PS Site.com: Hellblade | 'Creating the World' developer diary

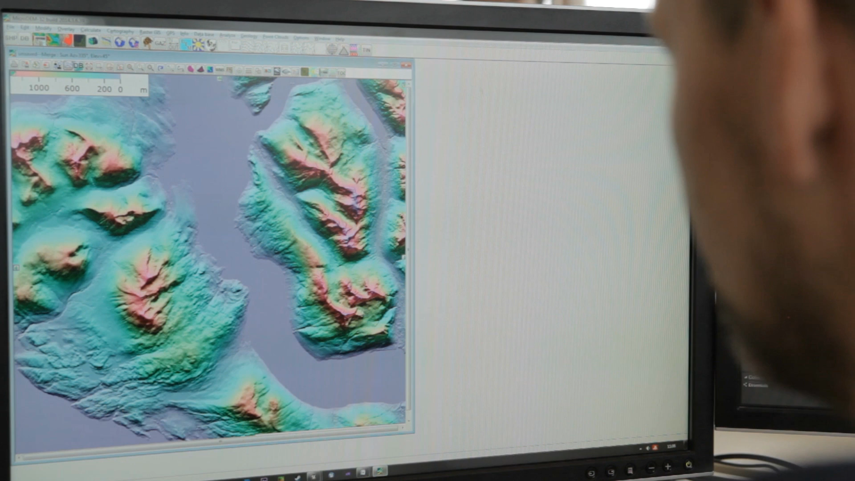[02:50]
we took the satellite data and then brought that into Unreal and then used it with the terrain tool to make what you can see here.